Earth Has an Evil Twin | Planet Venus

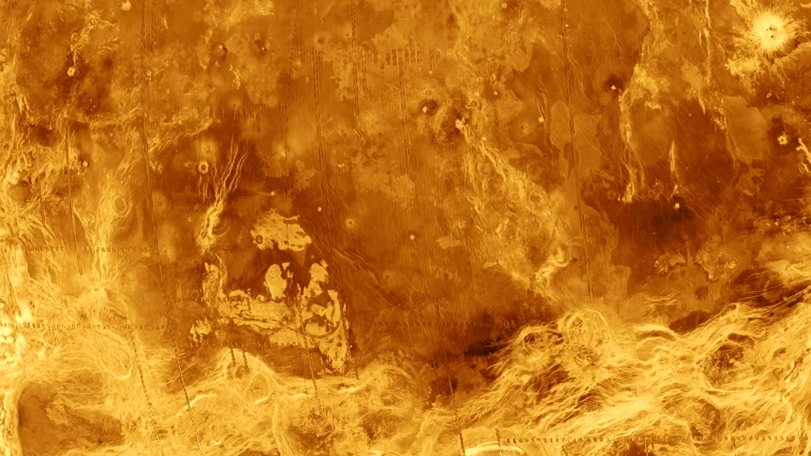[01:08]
This means the surface of Venus is oddly devoid of any small or medium-sized craters, like those seen all over Mercury or Earth's moon.
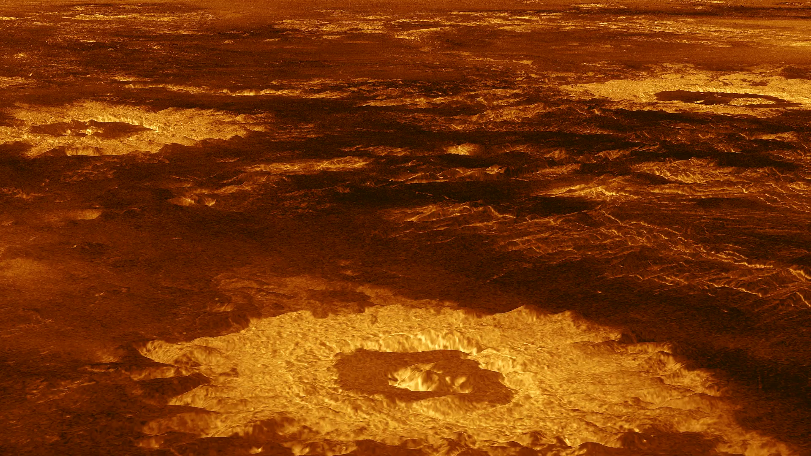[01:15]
It's got plenty of huge ones, however, the kind that definitely would have killed any dinosaurs tough enough to survive on Venus.